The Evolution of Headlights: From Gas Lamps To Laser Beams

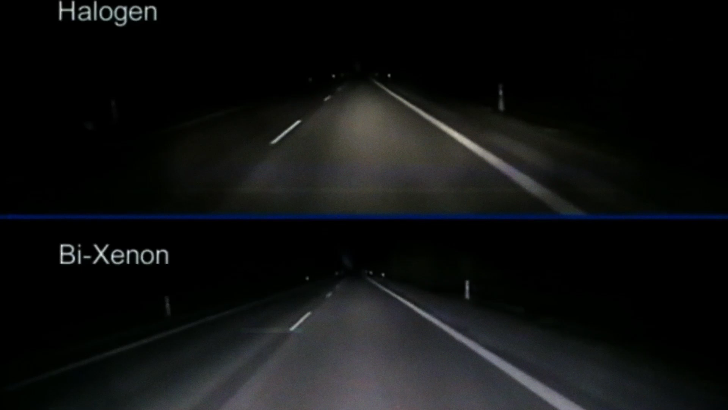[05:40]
These lights give off colors ranging from 4,000 to 6,000 Kelvin, resulting in a crisp white glow that makes cars look high-end.